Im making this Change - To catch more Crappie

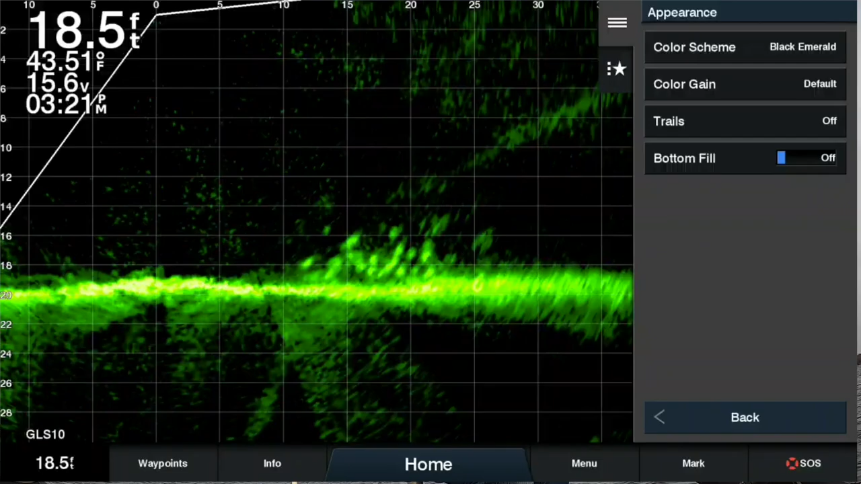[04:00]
On screen: depth 18.5 ft
I have it on default. We're going to go ahead and jam it all the way up. Something around that. What do you guys think?
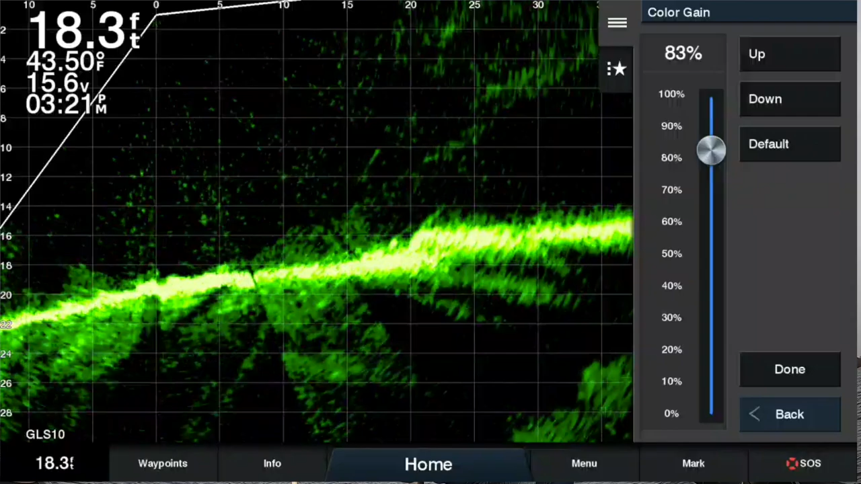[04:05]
On screen: depth 18.3 ft, water 43.50°F
84? 83? And let's fish with that for a little bit. Let's see if we can't catch a fish.
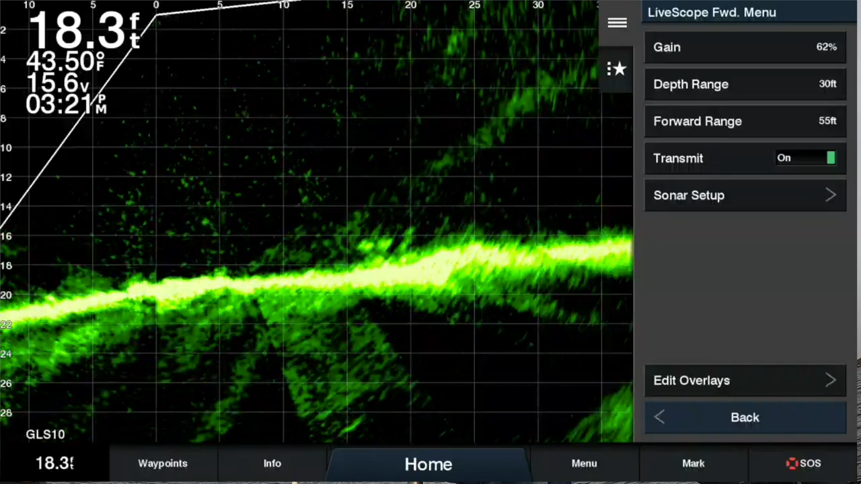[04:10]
On screen: depth 18.3 ft, water 43.50°F
Put that on there.
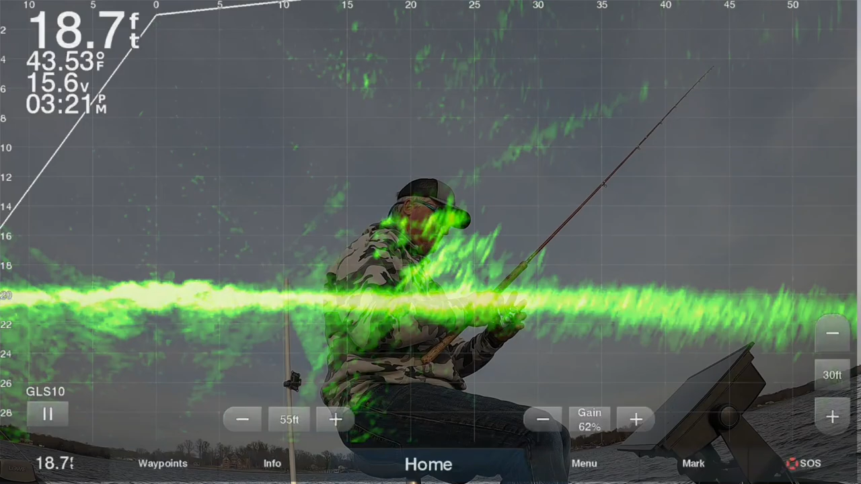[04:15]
On screen: depth 18.7 ft, water 43.53°F
It really looks, it really looks loud, which doesn't really bother me much, to be honest with you, but it looks a little fuzzier. I'm targeting those fish all the way out there. I'm in a 30-foot land. And so we'll bring that guy in there. You should see my jigs dropping in there soon. There it is right there. And I'm going to take him around the back.
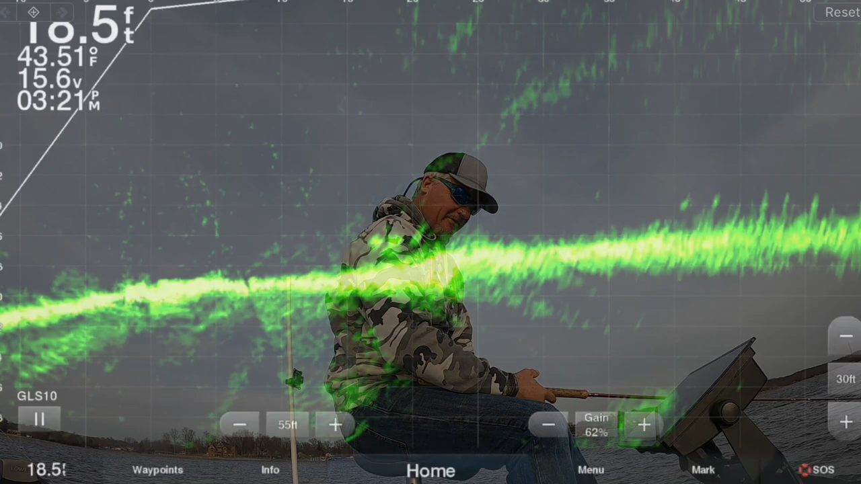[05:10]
On screen: water 43.51°F
Here it is right here. So a green. I mean, it really brings up the sensitivity, doesn't it? It really makes it pop brighter.
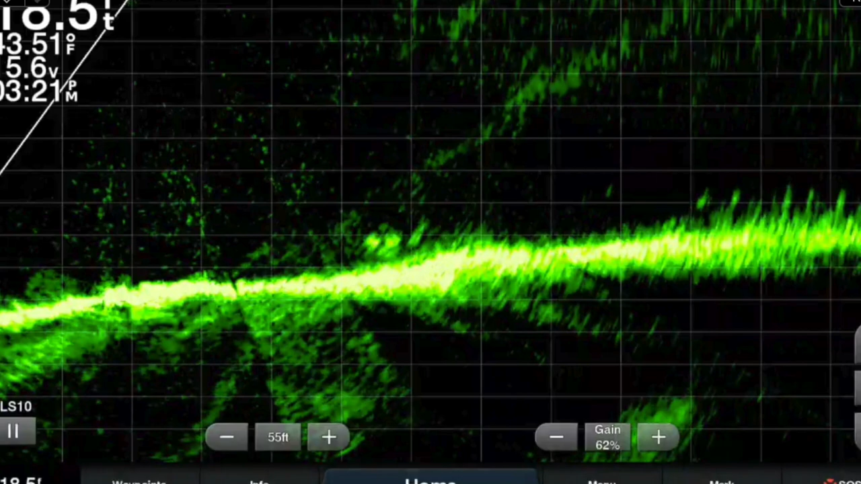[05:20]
I can see this being an advantage if you've got fish that are low to the ground. So I went ahead and kept it on this setting for the rest of this trip. And actually, it didn't bother me.
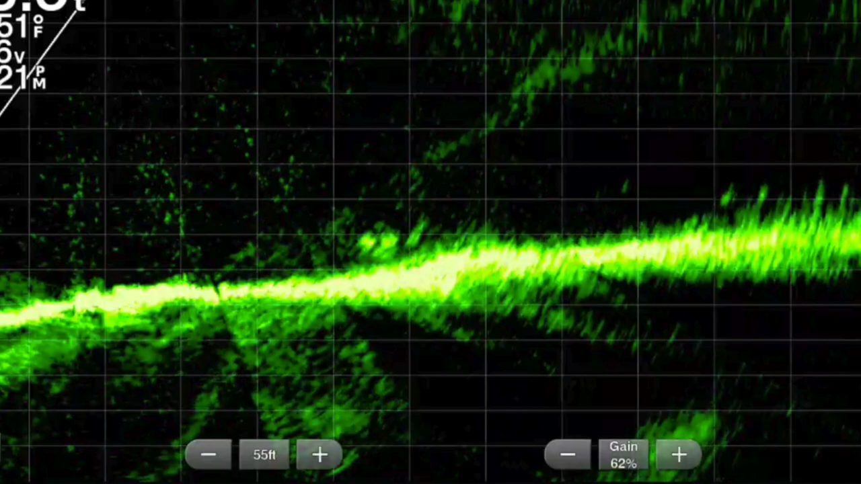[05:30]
I don't see why I would change it back necessarily. Although, I've got to tell you that I don't know if it's that drastic of a difference anyway.
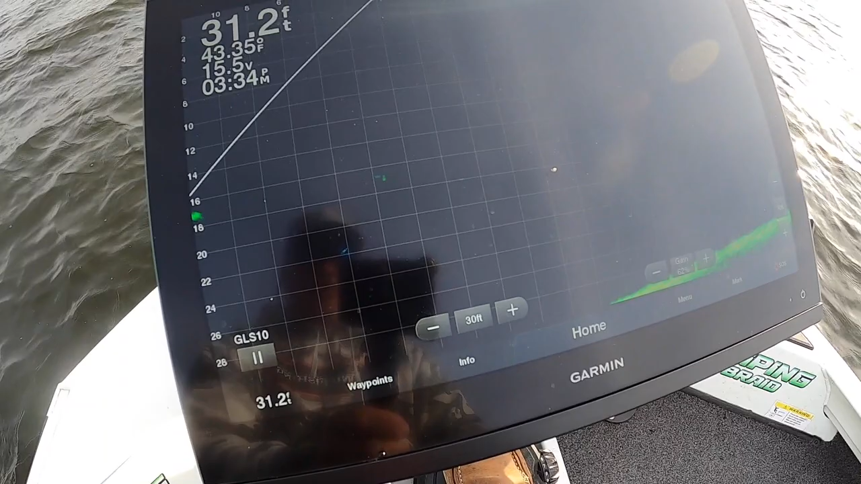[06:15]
On screen: depth 31.2 ft
So, overall, a good picture. I think that transducer really did help.
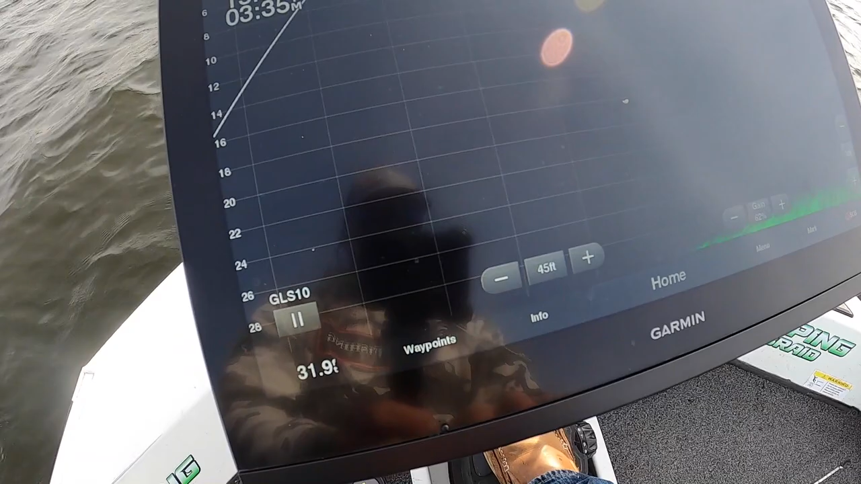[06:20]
There's the fish that we just caught right here.
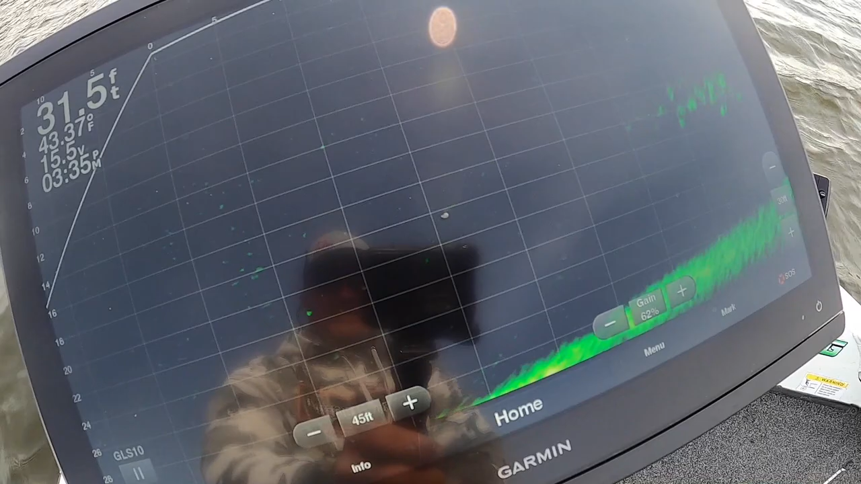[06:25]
On screen: depth 31.5 ft
I want to give you guys something here. Now, it's pretty loud.
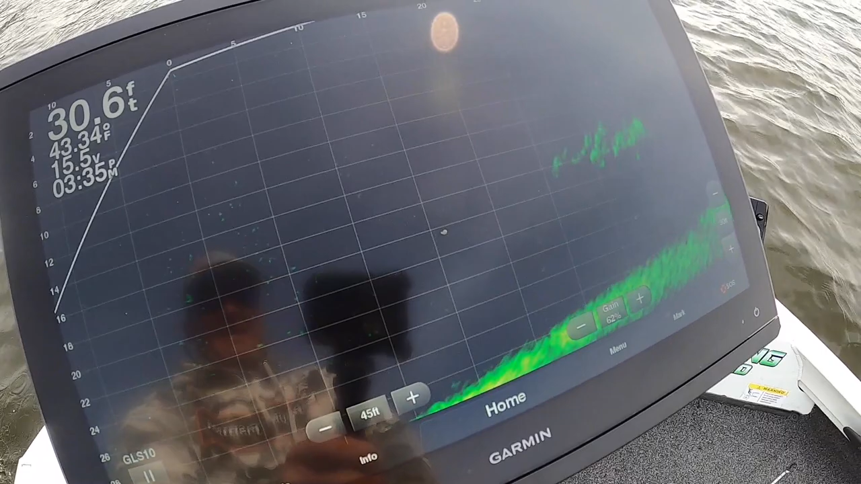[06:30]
On screen: depth 30.6 ft, water 43.34°F
I mean, those fish are moving. And still a good picture.
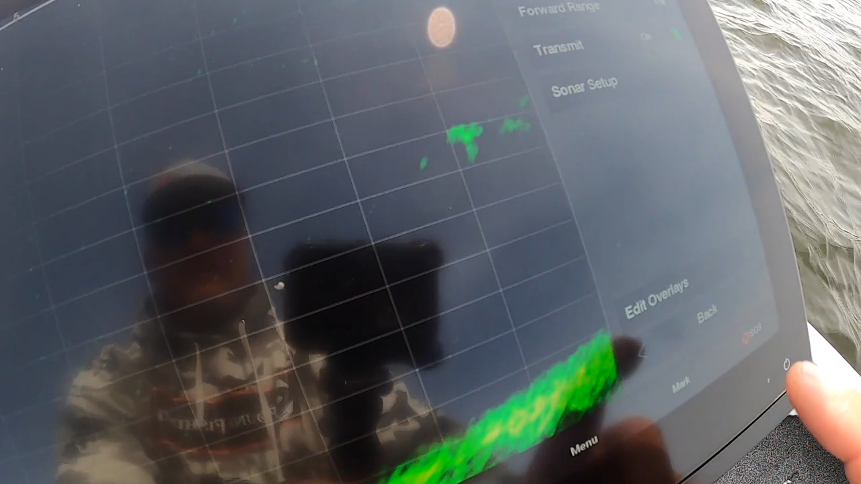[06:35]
But some people said to bring this noise reject down to low.
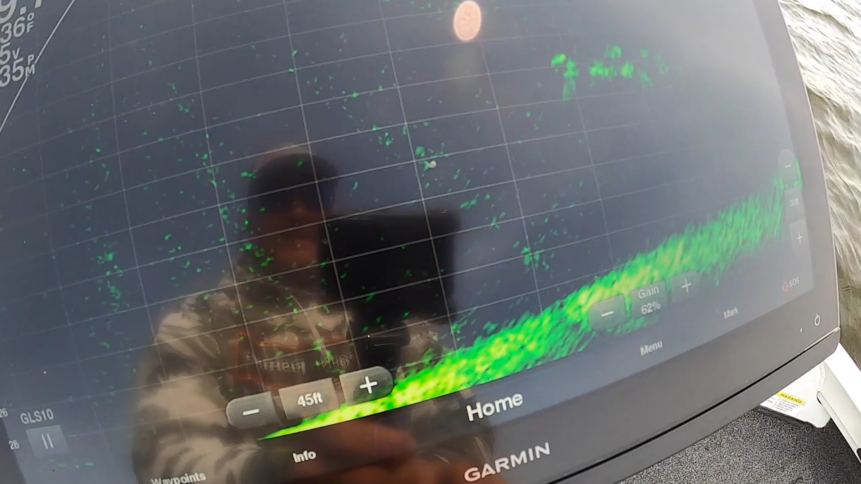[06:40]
And see how squiggly that gets? I don't know. I don't care for that. And I'd love to hear your thoughts on that. So, I got my TVG on low.
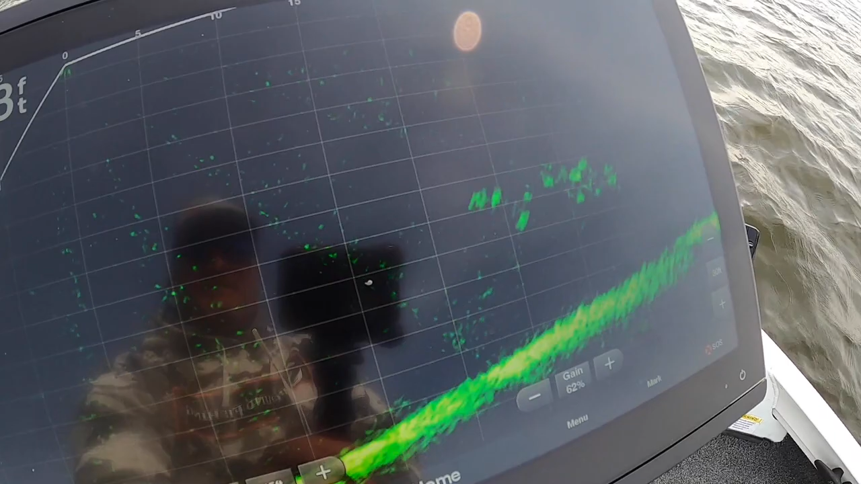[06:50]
That's noise reject on low. And the color gain turned up really high. And, you know, I go in here and I take off that noise reject and I bring it back to high. To me, that's way more appealing. But that's just me. So, I don't know, folks. To each his own, right? Let's see if we can catch a couple more fish.